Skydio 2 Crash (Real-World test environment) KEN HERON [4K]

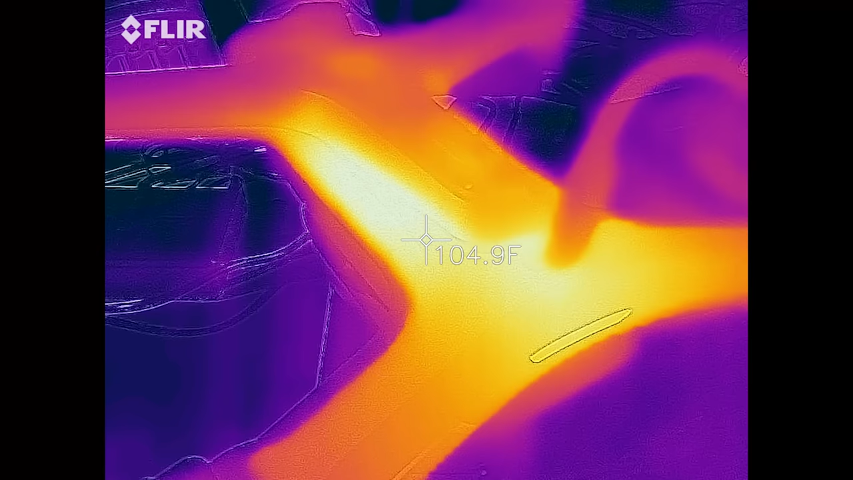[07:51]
On screen: spot 104.9°F
Nothing to really get concerned about.
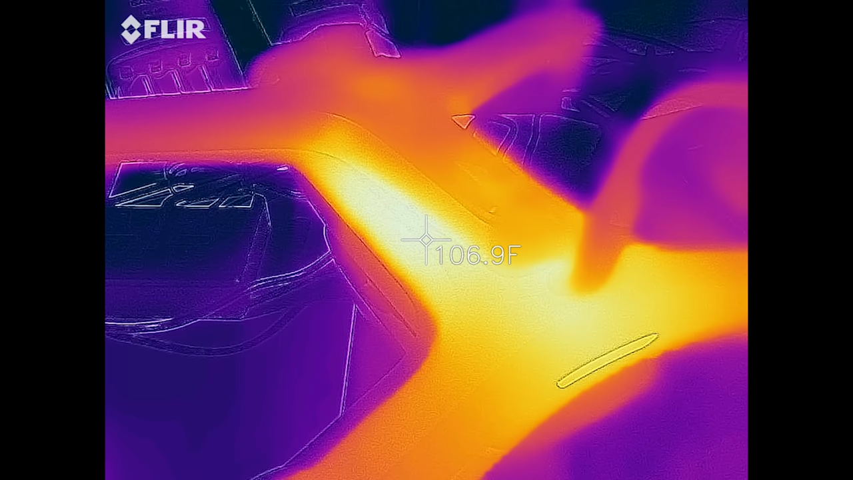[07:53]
On screen: spot 106.9°F
It's not going to injure you,
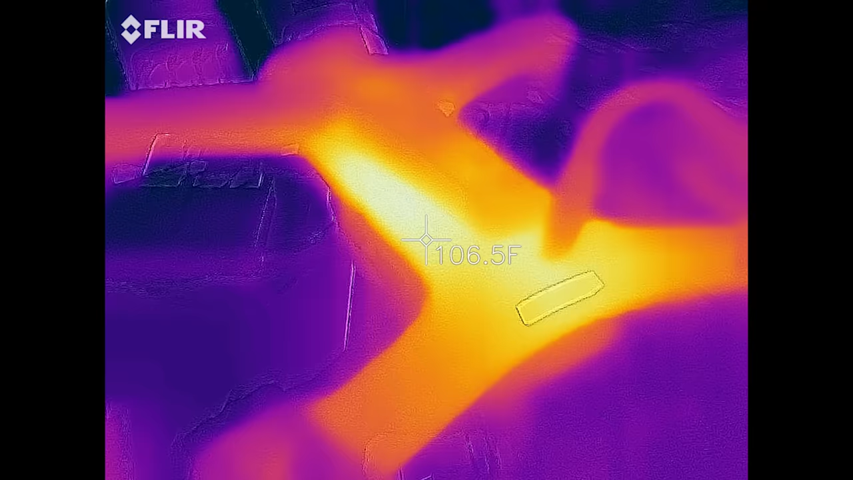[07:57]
On screen: spot 106.5°F
but if you would like to charge the